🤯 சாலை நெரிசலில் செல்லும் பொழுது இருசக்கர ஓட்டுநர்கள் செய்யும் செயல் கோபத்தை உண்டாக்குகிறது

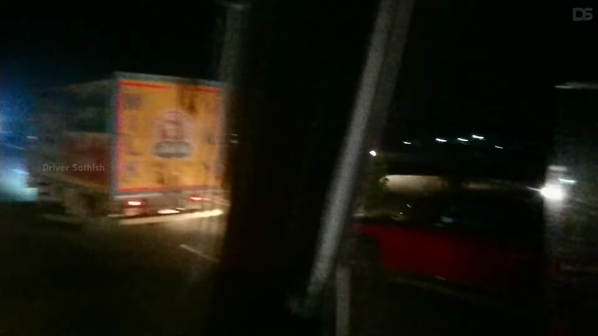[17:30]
வேலை காட்டுறாங்க பேர். ஏன் நீ லெஃப்டில் தானே போயிட்டு இருந்த, எதுக்கடா உடனே ரைட் ஏறுறீங்க? லெஃப்டில் போயிட்டு லைன் ஃப்ரீயாக இருந்து அப்புறமா ரைட் ஏறணும்.
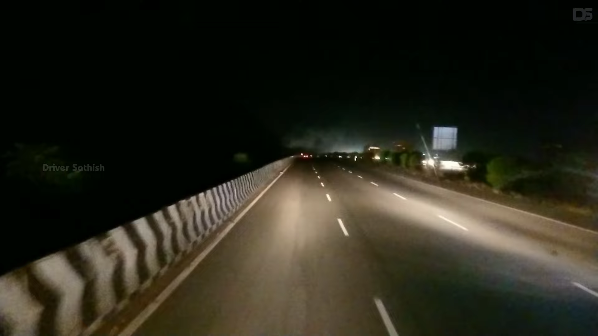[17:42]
லெஃப்ட்லேருந்து உடனே ஏறின உடனே ரைட் ஏறிட்டா என்னத்த ஓட்டுறீங்களோ ஒரு சில பேர் போங்க.